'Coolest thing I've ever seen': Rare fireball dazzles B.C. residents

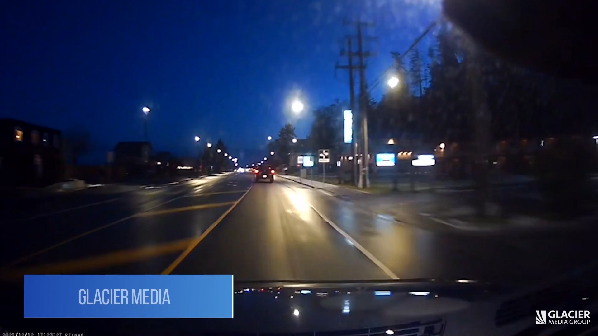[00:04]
On a road they've traveled 1,000 times came something they might never see again. Whoa, whoa, whoa, whoa!
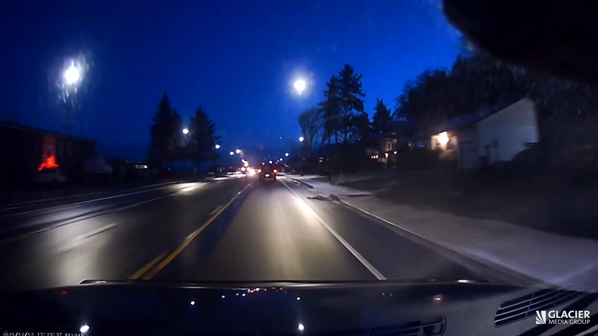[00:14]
Sean and his girlfriend were some of the lucky few to see and record a rarity. For those who saw it, especially there were a few people out in the water who sent me a very detailed description.